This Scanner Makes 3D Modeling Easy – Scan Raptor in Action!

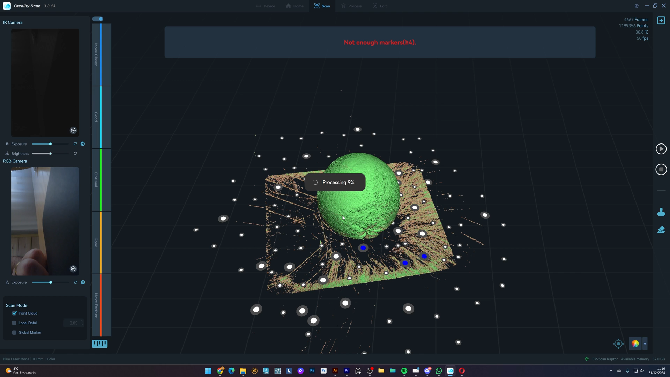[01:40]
The software automatically processes the 3D model. From here, I can find to the model by removing any unwanted parts.
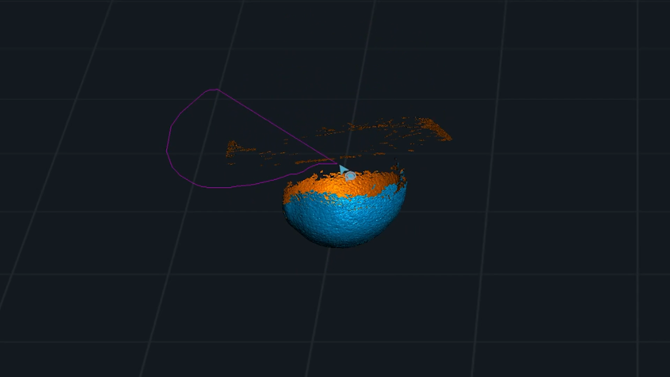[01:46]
Then, I'll hover over the point cloud optimization and select Auto.
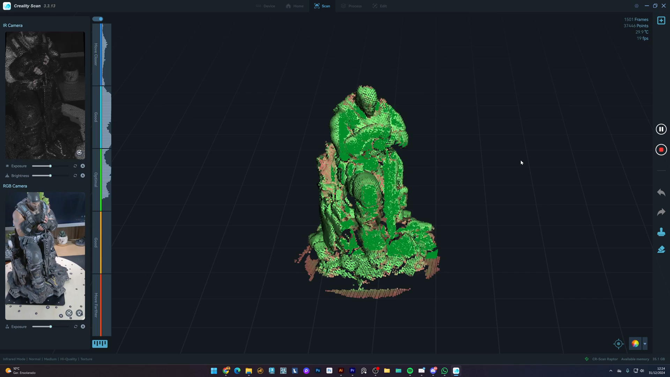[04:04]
In this mode, I need to keep adjusting the exposure to better capture all the surfaces.
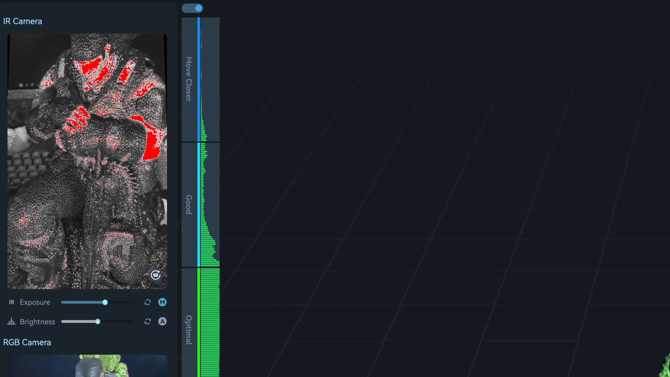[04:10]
I'll make the same process as before and optimize the model.
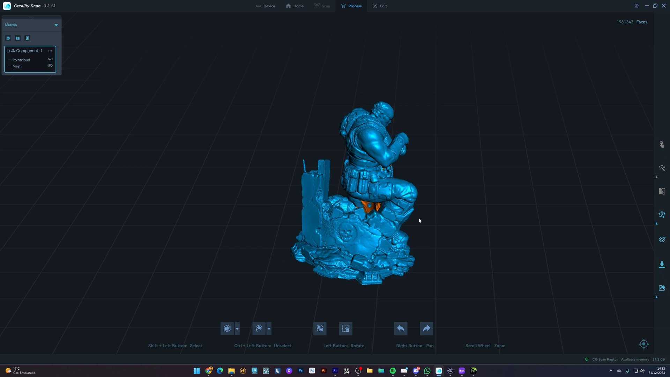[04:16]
And let me know in the comments what you think of the results so far. And if you ever use a scanner like this to create 3D models.
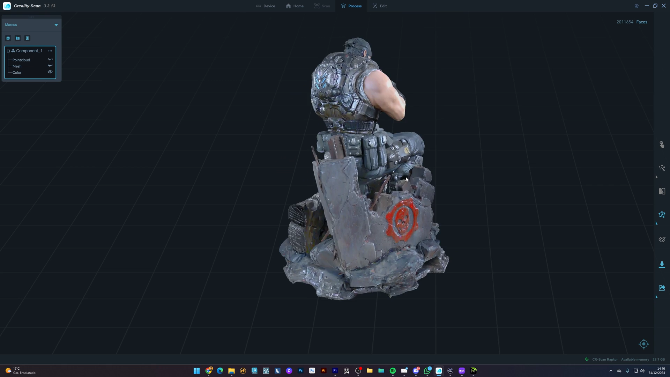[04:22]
To be honest, I think it did a great job retaining the shapes of the object.
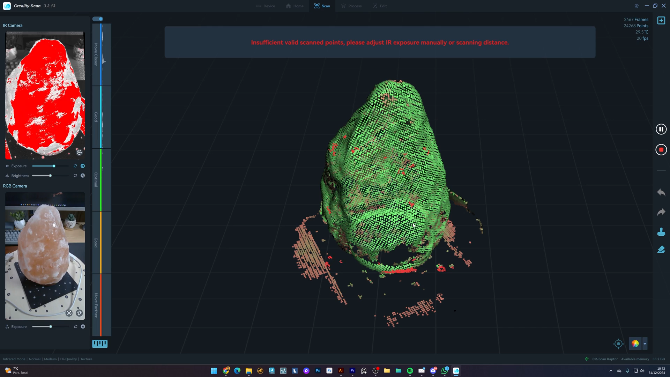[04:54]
And this is how it looks. Quite amazing, right?